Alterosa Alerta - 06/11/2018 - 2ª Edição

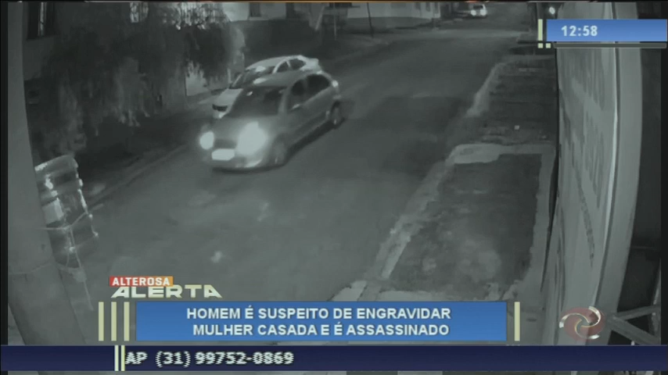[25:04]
entra na rua Borborema e para em frente ao portão da garagem. O voyage dos atiradores vai atrás. Em seguida, são feitos os disparos.
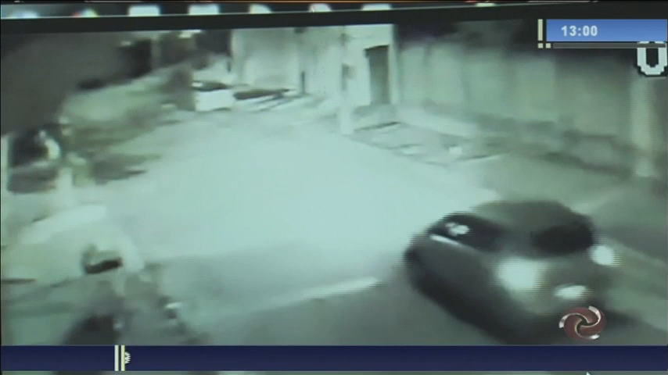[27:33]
Estas imagens das câmeras de segurança mostram claramente a ação do criminoso. Primeiro, o carro do guarda municipal passa e estaciona. Neste momento, é possível ver um clarão causado pelo disparo da arma de fogo.
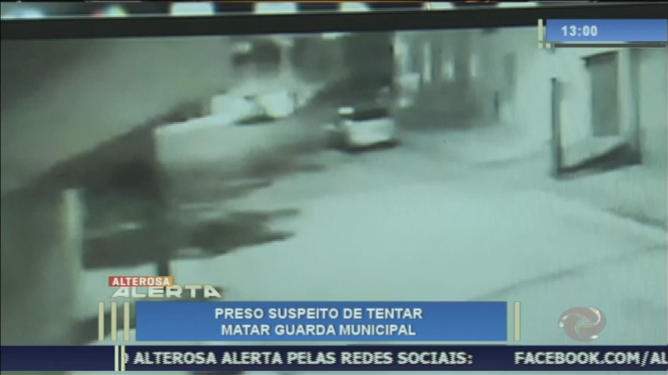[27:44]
Em seguida, o bandido aparece fugindo do local. O carro da vítima se choca com outro veículo que estava estacionado. Pouco tempo depois, a porta do carro abre e algumas pessoas se aproximam. Segundo a polícia, a vítima estava nesta rua, no bairro Jardim Laguna.